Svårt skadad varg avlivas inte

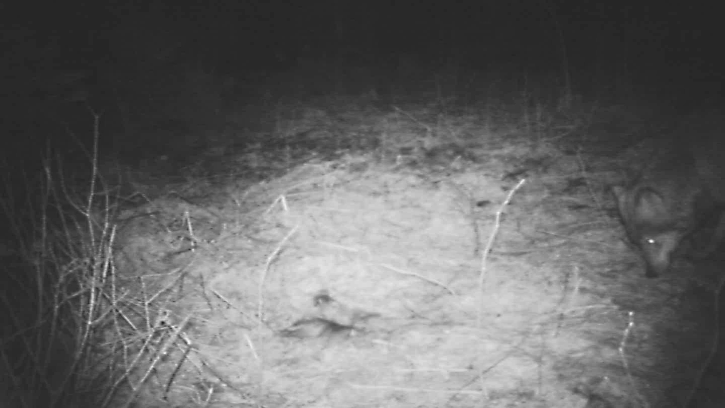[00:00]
Den här vargen har spårats haltande och blödande sedan före nyår i trakten av gisslaved. Den linkar omkring på en rävåt eller sin jakt på mat.
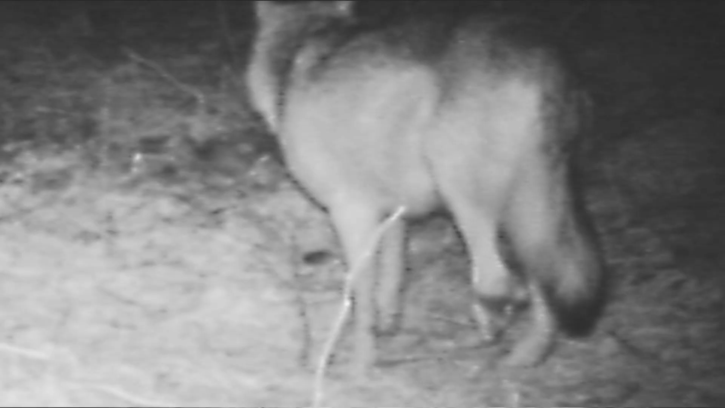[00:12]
Om man zoomar in bilden ser man att vänster baktass saknas helt. Det hänger bara en stor oformlig klump och lite köttslamsor längst ner. I Västmanland kom Länsstyrelsen och polis gemensamt fram till att en varg som hade ett brutet framben skulle avlivas. Men i Jönköping anser Länsstyrelsens personal inte att de kan befria vargen från sitt lidande.